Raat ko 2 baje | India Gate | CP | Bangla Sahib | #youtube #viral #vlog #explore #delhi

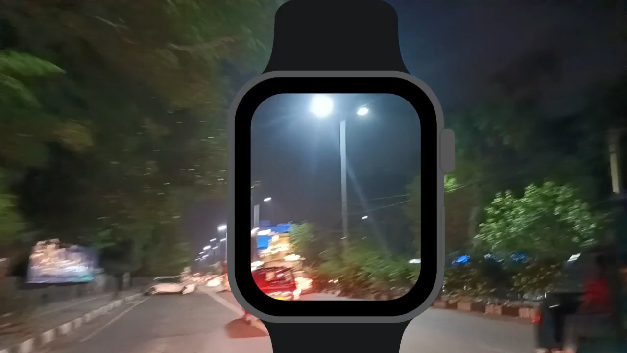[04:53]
दिल्ली ये देखिए 12:30 बज रहे हैं ठीक है ये देखिए खिलौने वाले भाई साहब भी जा रहे हैं
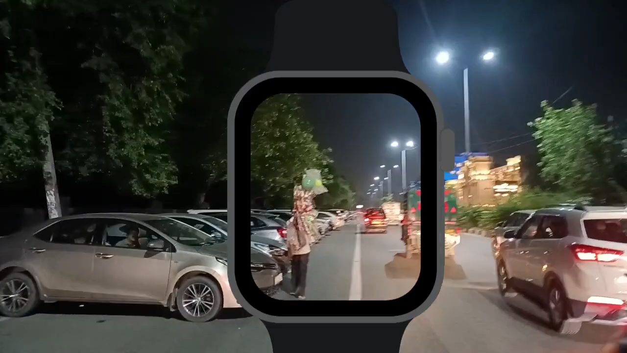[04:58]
और ये देखिए, एक्चुअली ये शादी वादी है ना, तो ये गाड़ियाँ लगी हुई है, यहाँ पे शादी है पता है।
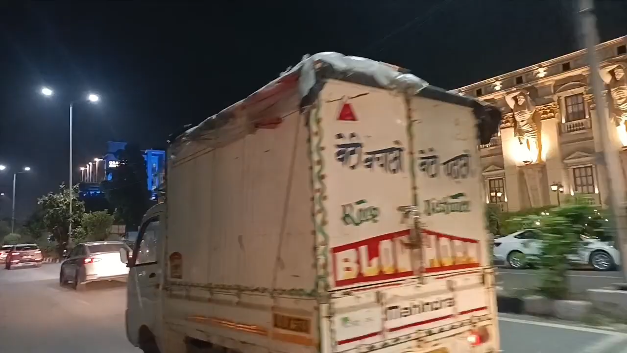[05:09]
तो पर ये है कि हम लोग को थोड़ा सा मज़ा आ रहा है,
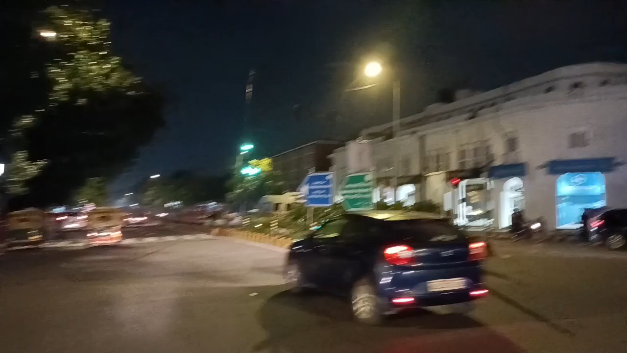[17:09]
तो दोस्तों अब हम लोग चल दिए हैं बंगला साहब के लिए, ये देखिए आपका बीकाने बिरयानी वाले हैं,
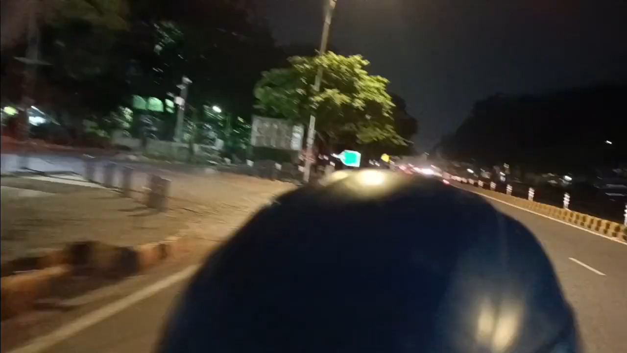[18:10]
ये देखिए हमारे भाई भी थोड़ा स्लो कर, चलो ये देखो दोस्तों, ये सारे देख रहे हैं, ये सब ऐसे देख रहे हैं कि भाई हम बहुत बड़े यूट्यूबर हैं,